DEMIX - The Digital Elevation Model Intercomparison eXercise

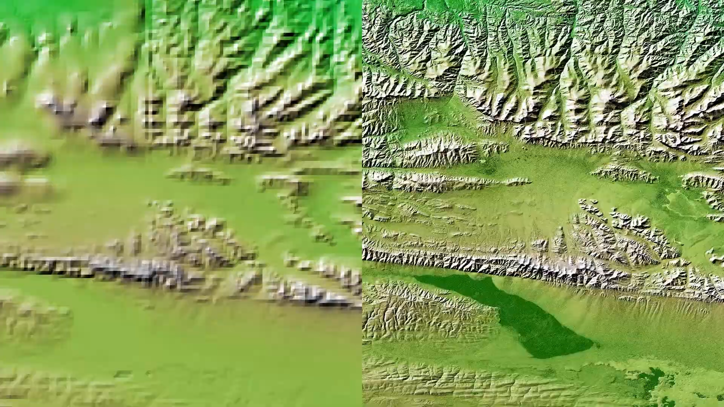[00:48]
a worldwide consistent and fairly fine resolution DEM based on satellite data became available at least for latitudes below 60 degrees.
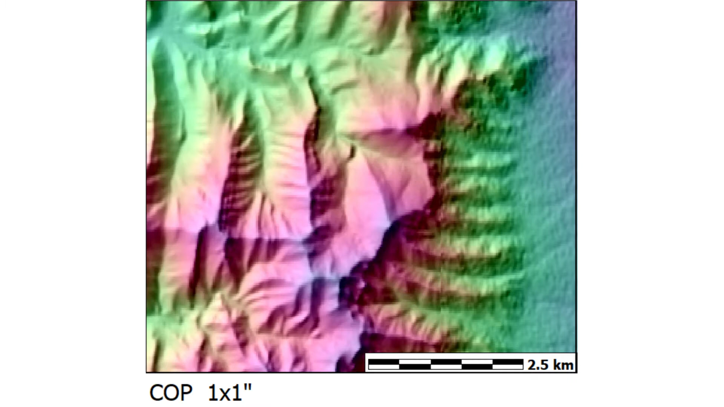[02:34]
But if you look closely, there are visual differences such as the crispness of the ridges, the valleys,
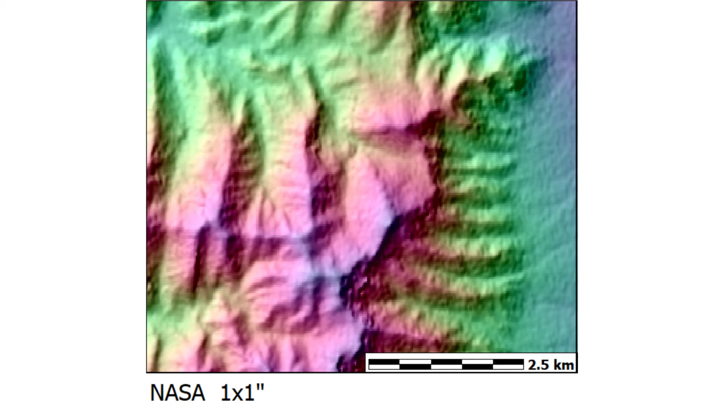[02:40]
and the alluvial terraces on the right side of this DEM. And there are statistical differences.
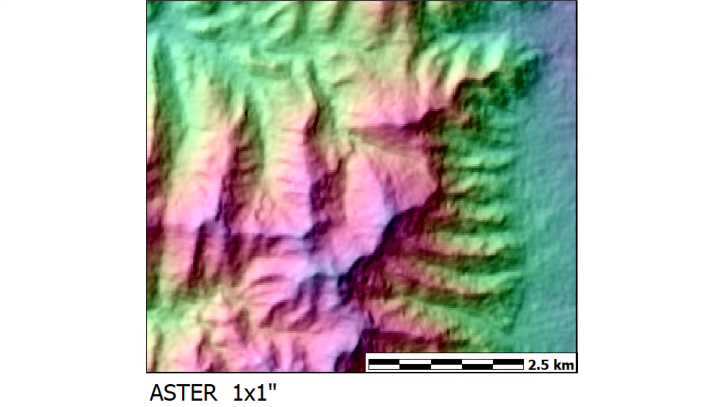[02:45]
So we want to determine if one is better than the others or if they vary by terrain types.